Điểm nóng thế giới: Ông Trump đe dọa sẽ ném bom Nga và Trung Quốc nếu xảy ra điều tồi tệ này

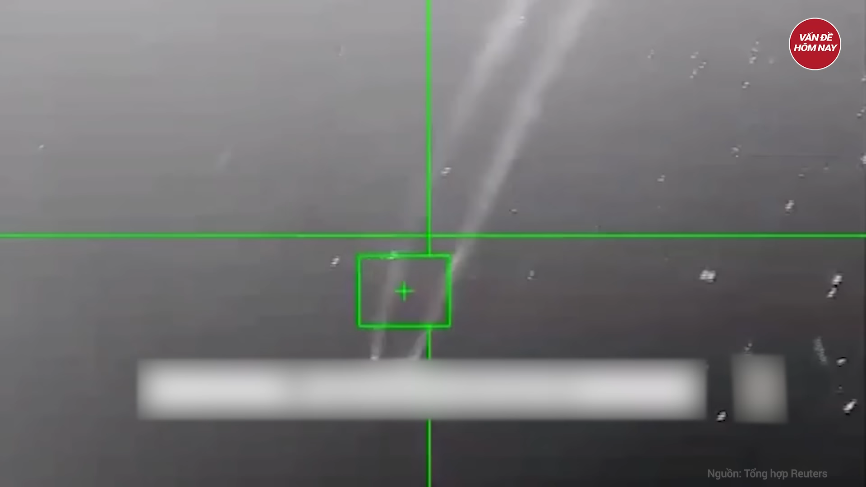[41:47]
công của Israel hôm 24 tháng 5 đã củng cố nhận định này Thậm chí Hebollah được cho đã sử dụng Chayat-2 để
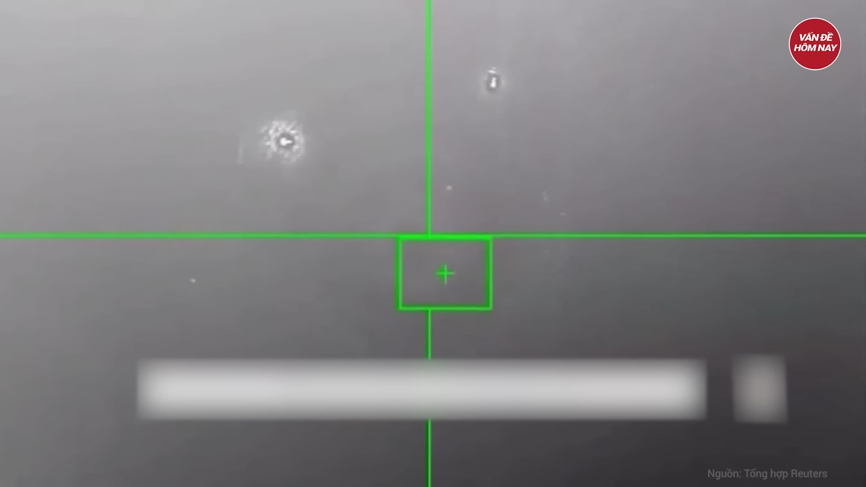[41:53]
bắn hạ một số máy bay không người lái UAV Hermes-900 tiên tiến của Israel trên bầu trời Liban